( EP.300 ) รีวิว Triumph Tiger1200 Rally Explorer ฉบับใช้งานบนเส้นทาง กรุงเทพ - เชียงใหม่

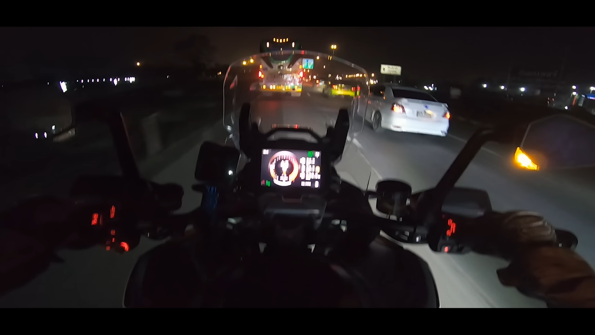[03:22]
เตือนเป็นไฟสีส้มอยู่ข้างๆกระจกนี้อันนี้ถือว่าเป็นระบบความปลอดภัยที่มีประโยชน์มากมีระบบ PUSKONTOL นะครับ ไม่แน่จะว่าเป็น ADAPTIVE ห